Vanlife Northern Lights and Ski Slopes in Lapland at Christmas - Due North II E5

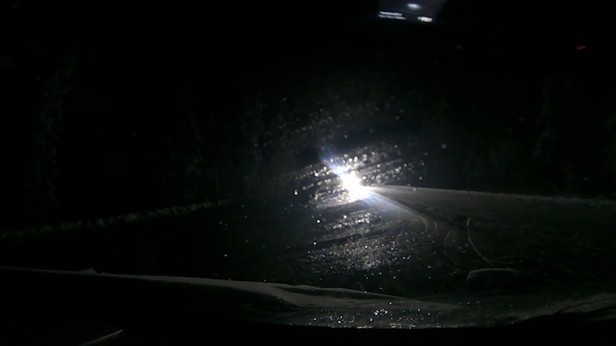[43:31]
And before I leave, I'll tackle it myself with the brush and the scraper. I've already sprayed some de-icer just to see what that does. But the problem is that although the windscreen will be de-iced by the de-icer,
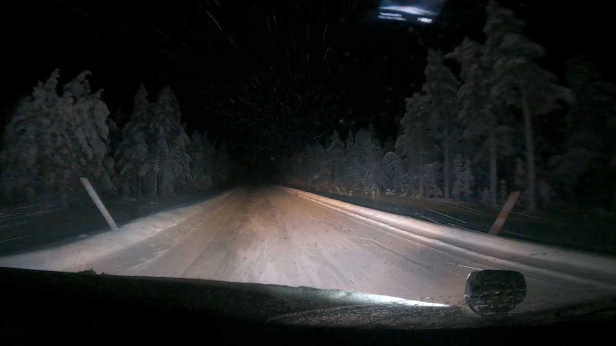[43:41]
what's actually frozen is the wiper blades. So I need to clear them off as well. Anyway, I'm going to have a burger because I know I've already had burgers. Don't start. I just need to finish the burgers that I bought. And then I'm going to hit the road and it's going to be 250 kilometers if I go all the way through to my planned destination. But it all depends on the weather.